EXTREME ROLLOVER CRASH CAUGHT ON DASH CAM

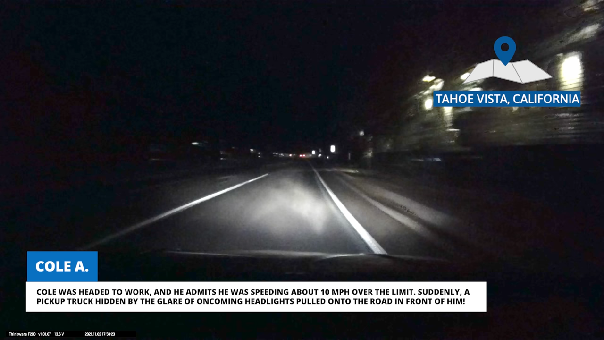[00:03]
Suddenly, a pickup truck hidden by the glare of oncoming headlights pulled onto the road in front of him.
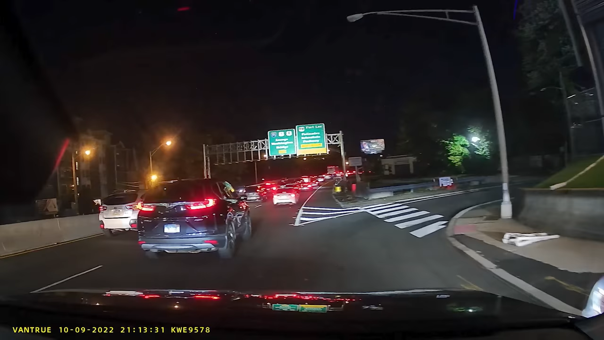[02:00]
Fortunately, Zoran noticed the BMW's illegal maneuver at the last second and dodged out of the way.
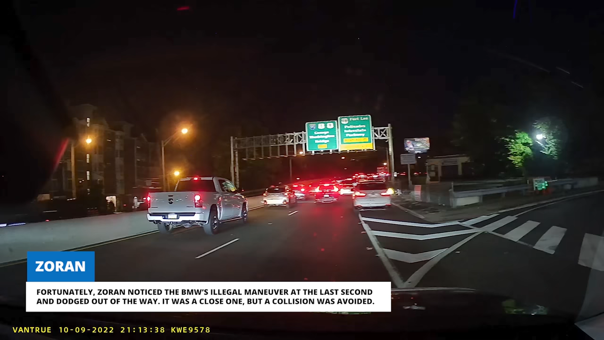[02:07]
It was a close one, but a collision was avoided.
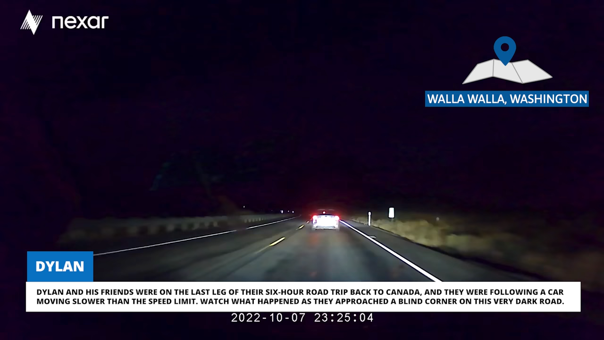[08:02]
Dylan and his friends were on the last leg of their six-hour road trip back to Canada, and they were following a car moving slower than the speed limit. Watch what happened as they approached a blind corner on this very dark road.
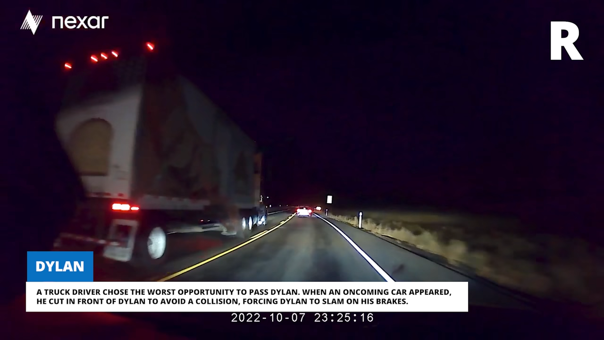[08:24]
When an oncoming car appeared, he cut in front of Dylan to avoid a collision, forcing Dylan to slam on his brakes. A little while later, Dylan said he passed the same semi-truck using an actual passing lane.
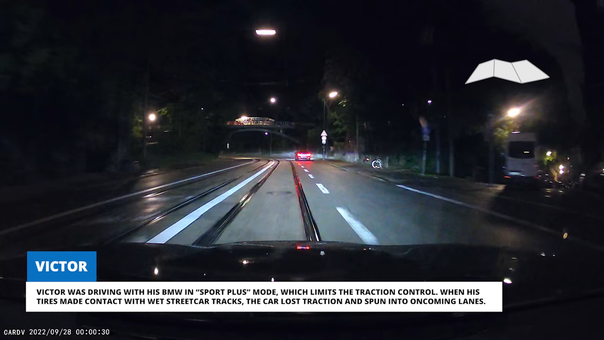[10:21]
When his tires made contact with wet streetcar tracks, the car lost traction and spun into oncoming lanes.
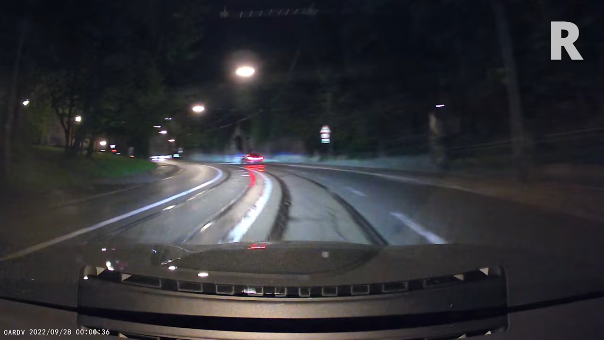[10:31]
Fortunately, there was no oncoming traffic at the time, and Victor was able to straighten out and avoid hitting the curb.